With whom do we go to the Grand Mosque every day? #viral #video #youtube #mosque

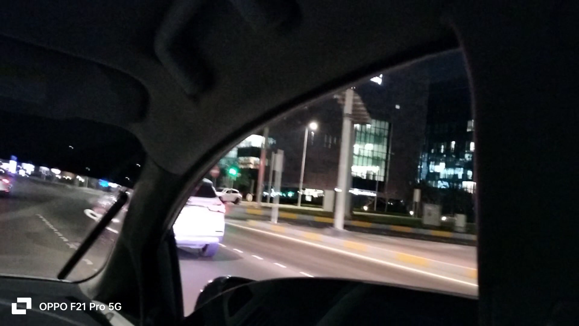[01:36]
इस तरह से ये जा रहे हैं अपने घर से।
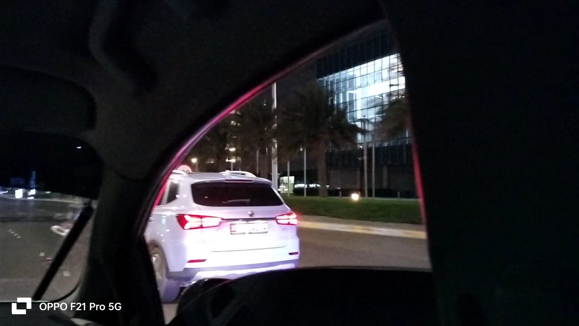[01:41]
ये रास्ता है, मैं आपको थोड़ा सा ये भी बता
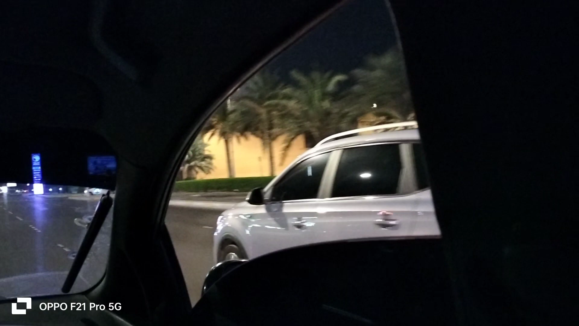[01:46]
दूँ कि हमारे इस अमल के लिए कौन कौन लोग जो हैं वो
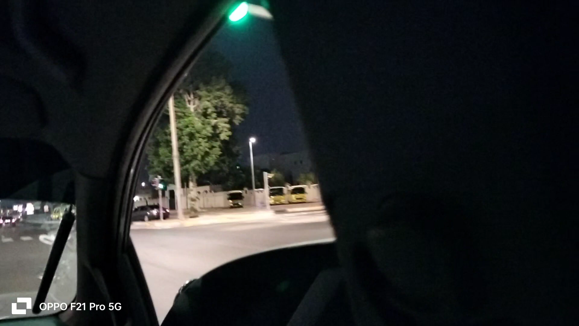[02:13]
वो जो है ना, वो हमें मतलब रोज़ाना ये उनकी गाड़ी है तो वो हमें पिक एंड ड्रॉप देती हैं।
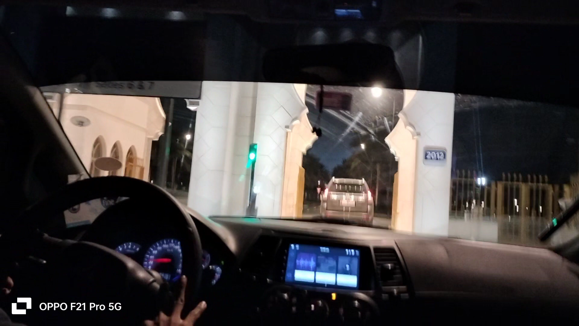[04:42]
ये हम मस्जिद में इंटर हो रहे हैं, ये मेन एंट्रेंस गेट है, और ये बस हम पहुंचने वाले हैं, थोड़ी देर में हम पहुंच जाएंगे।
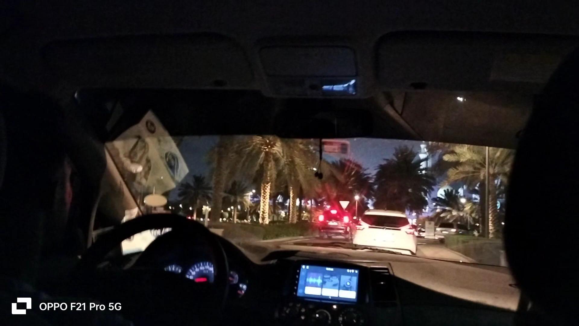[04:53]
मस्जिद नजर आनी शुरू हो गई होगी आप लोगों को।
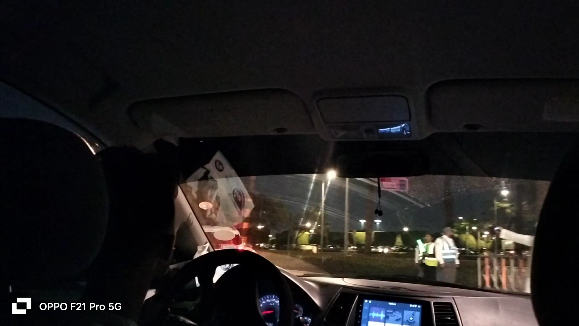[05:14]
पार्किंग में जा रहे हैं, ये देखें जी इस तरह से यहाँ पे हमने गाड़ी पार्क करनी है। सामने मस्जिद है और अभी मैं नीचे उतर के आपको शाहीन दिखाती हूँ।